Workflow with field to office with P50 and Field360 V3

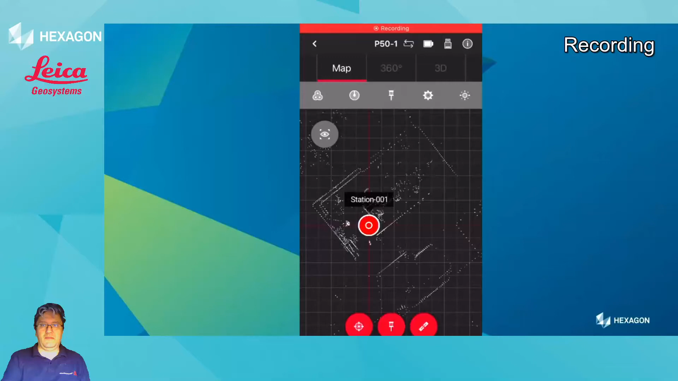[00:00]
Hi, this video will show the workflow of using Fills360 V3 controlling a P50 scanner.
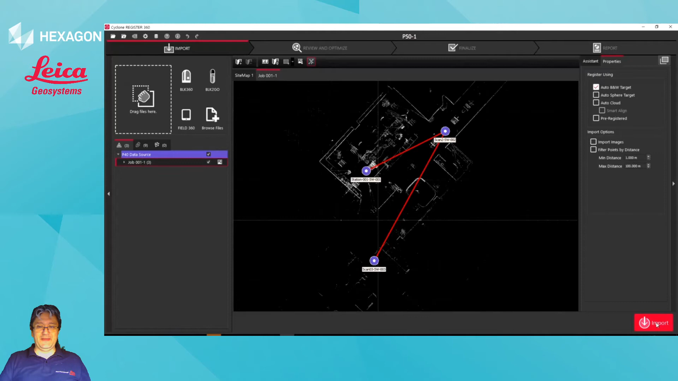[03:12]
So, data from P50 into RTC 360. You'll notice that I only have the auto black and white target option on, on import. Here you already have, because I had targets, the quality of the registration, based off the intersection of the links.
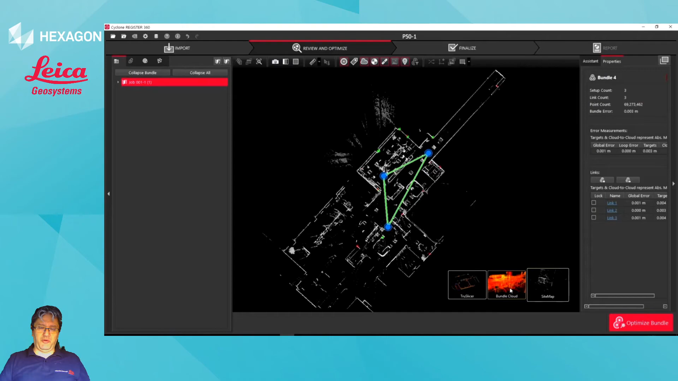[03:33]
And I have where, the points where I geotagged my targets on site, using Fills360 showing up.
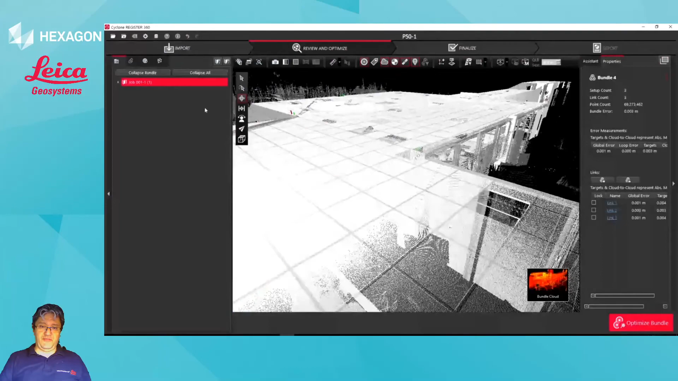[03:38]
And if I jump here now into a scan position, I'll be able to see those.
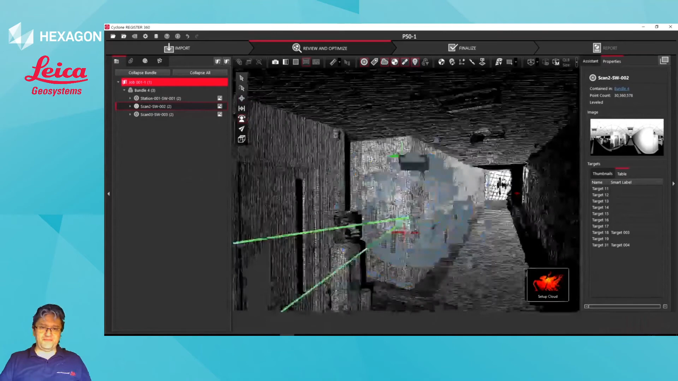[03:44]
There are obviously some other targets that could, that could use some checking.
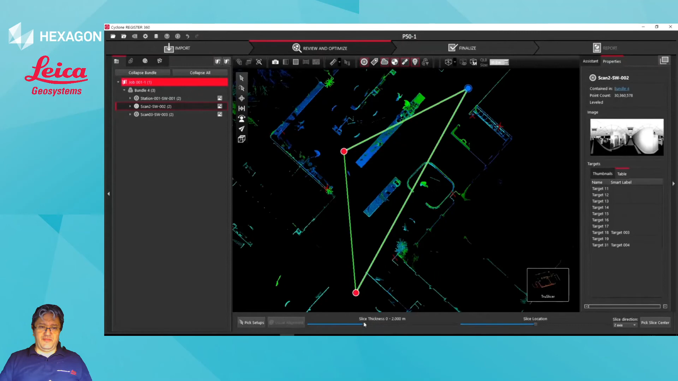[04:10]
So, you can see all the data is lining up correctly and accurately in,
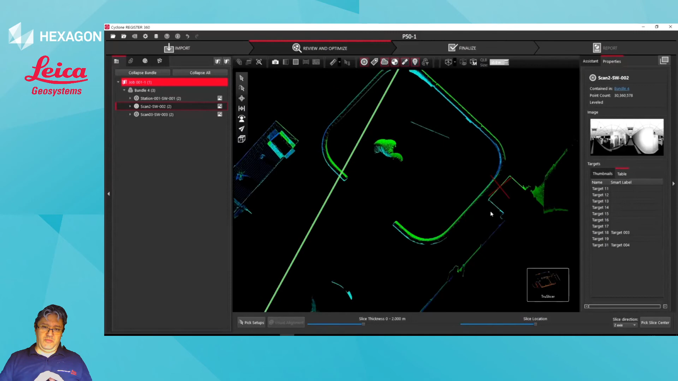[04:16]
in, in RTC 360 using our TrueSlicer tool.